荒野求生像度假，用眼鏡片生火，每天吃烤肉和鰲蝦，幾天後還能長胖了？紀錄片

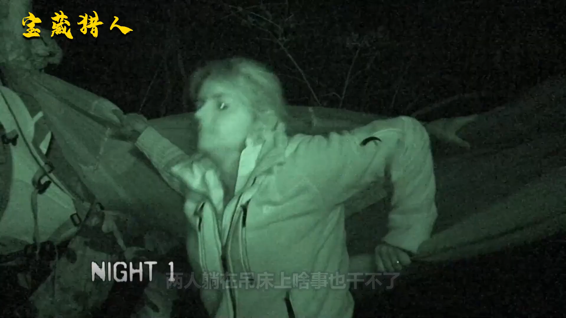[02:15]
人躺在吊床上啥事也干不了脚底下的靴子早就被水浸湿他们只能将鞋袜脱下来透透气
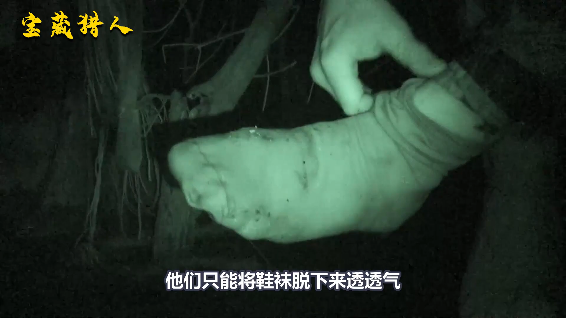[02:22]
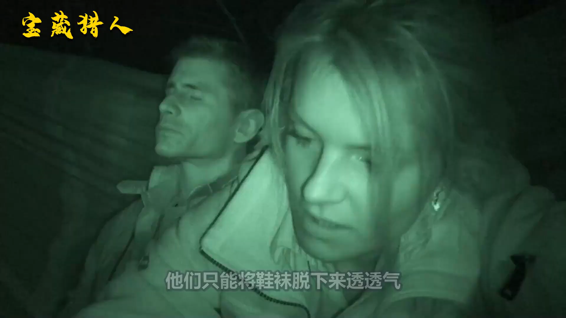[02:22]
据说人的皮肤在水里浸泡11个小时就会腐烂所以他们得赶快了
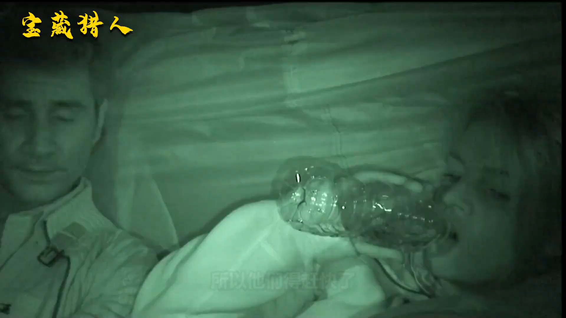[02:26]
跳伞师唯一携带的一瓶水也被喝完小帅表示自己现在愿意出20万美金
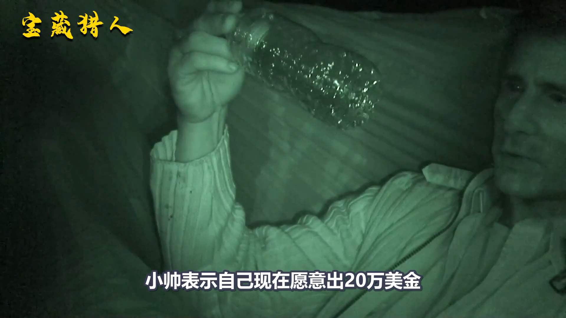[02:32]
购买一瓶纯净水
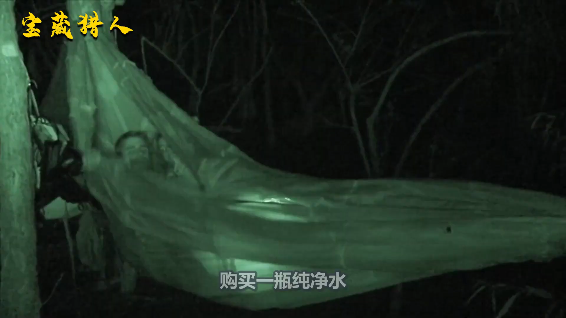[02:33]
就是不知道有没有好心的观众给他送过去好不容易熬到天亮
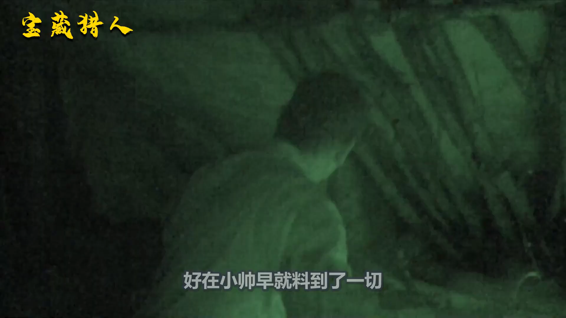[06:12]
好在小帅早就撂到了一切早就把酱
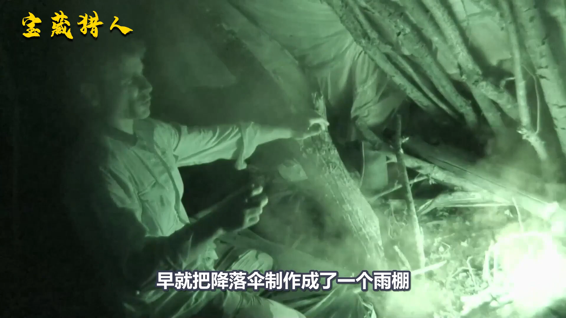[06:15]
落散制作成了一个雨棚这才勉强保住了火源虽然昨天吃了一些小龙虾